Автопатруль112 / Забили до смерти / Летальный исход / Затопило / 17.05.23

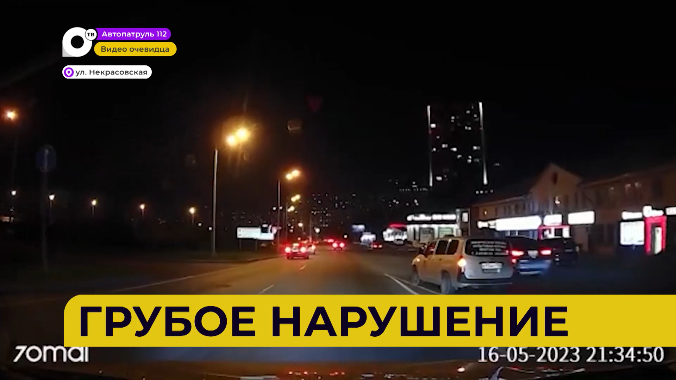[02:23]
Водитель универсала, который ехал с кольца фуникулера, столкнулся с хэтчбэком. Последний должен был уступить дорогу. Обошлось без пострадавших. С начала года это уже не первое ДТП на этом участке